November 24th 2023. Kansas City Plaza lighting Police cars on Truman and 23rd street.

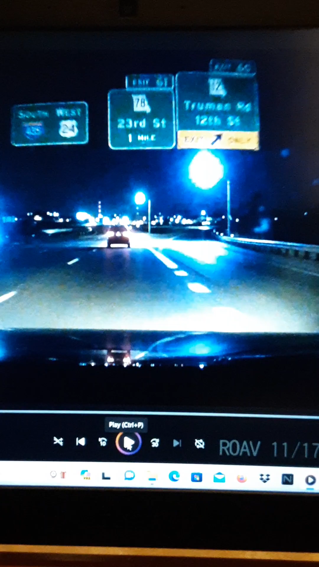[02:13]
I wanted to show that real quick first. When you look far enough ahead there. And you can see those that red flashing lights. And that was down on Truman. And then I'll show you this other police vehicle. So hold on. Oh, yeah, guys. And this is just freaky. One other thing. You know, a long time back I talked about this, but all these lights down here off 23rd Street was flashing. And I'm going to show, there's one here.